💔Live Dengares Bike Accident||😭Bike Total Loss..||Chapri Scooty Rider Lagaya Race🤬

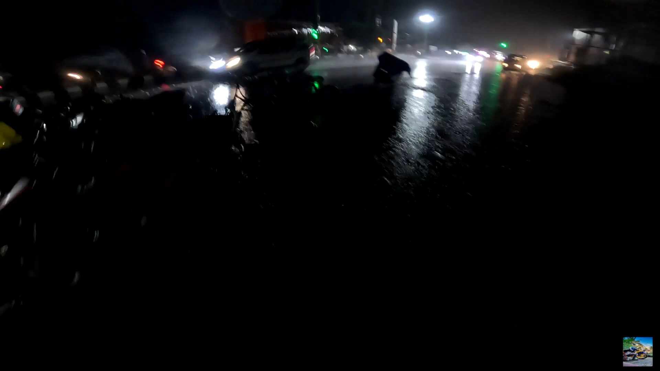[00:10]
चलते हैं, नहीं तो भाई पूरा पूरा पूरी यहाँ से ना फंस जाएंगे भाई। पहले ही यहाँ से भाई निकलते देखते यहाँ यहाँ इस साइड से भाई।
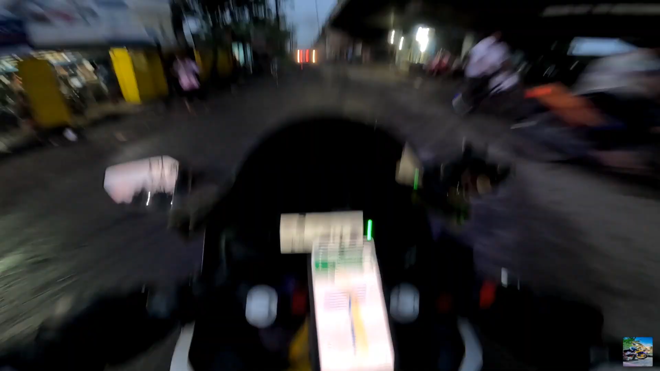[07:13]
सो गाइस यहाँ पर भाई मैप लगा दिए।
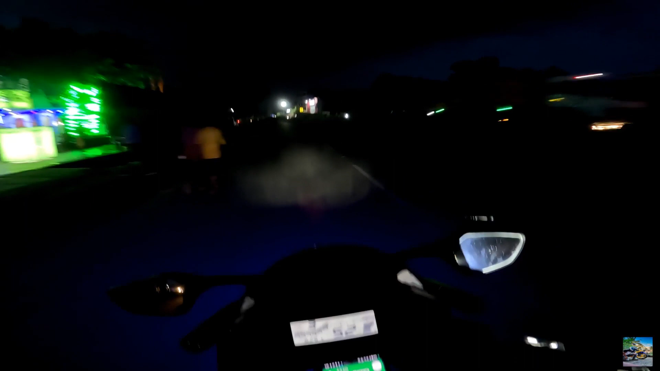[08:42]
हम लोग जो यहाँ पे घूमने आएंगे आते ही नहीं है। सो यहाँ पे ना भाई चेकिंग चल रहा है, बारिश गिर रहा है भाई यहाँ पे।
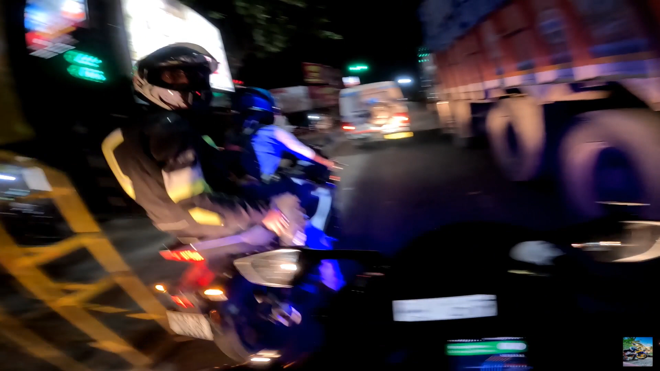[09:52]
यहां पे एक तो टोल गेट भाई, ओए यहां पे टोल गेट जो है भाई स्टार्ट नहीं हुआ है।
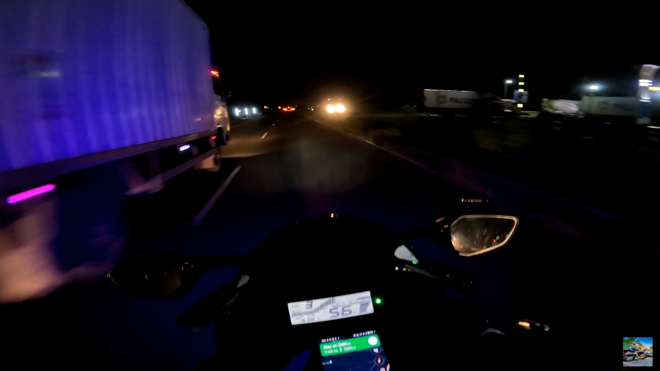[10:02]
जल्दी जल्दी भाई ये देखो भाई यहाँ पे ना भाई बारिश हो रहा था,